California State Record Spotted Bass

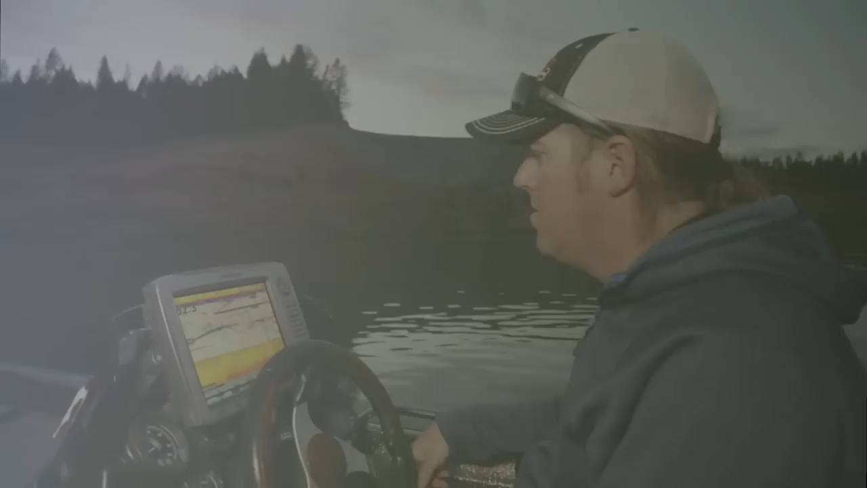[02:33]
we just released Tim's fish show you here on the graph just put her back in the water she dropped down to deep water came back up
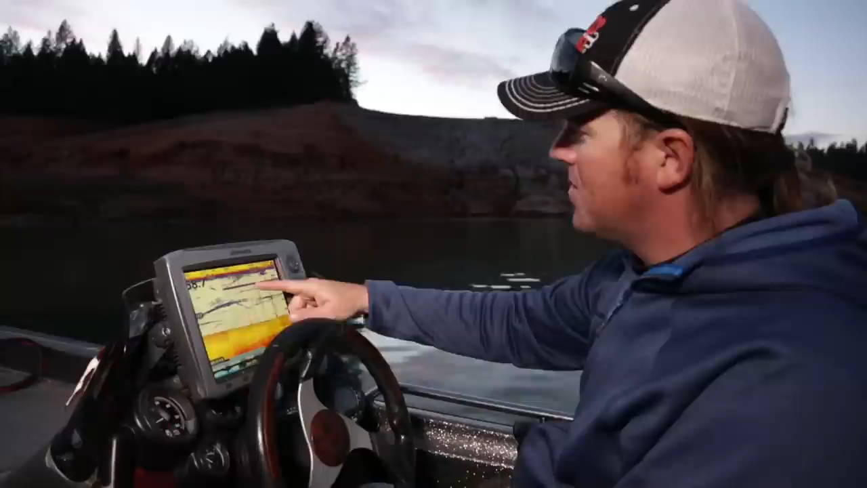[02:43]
to 20 feet she's just holding getting used to being back in the water getting ready to go back down to a deep water haunt it's pretty awesome when you let these fish go if you've got your graphs on you can actually watch them see what they're doing and see that those fish really are okay before you leave them make sure they're not coming back up to the surface so that monster 10.38 pounder is headed home doing good